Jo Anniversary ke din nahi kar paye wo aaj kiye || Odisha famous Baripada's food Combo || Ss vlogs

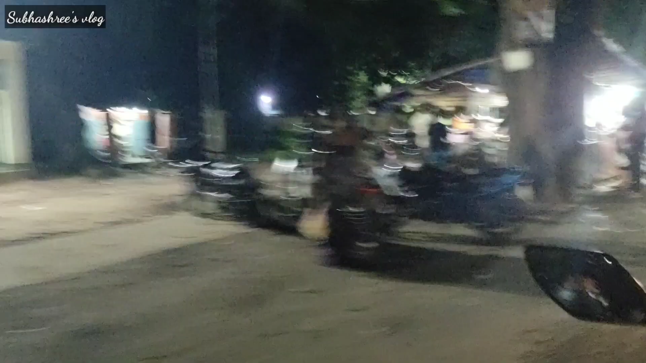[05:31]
देखके लगी नहीं रहा कि यहां पे कॉरोना है यह फास्ट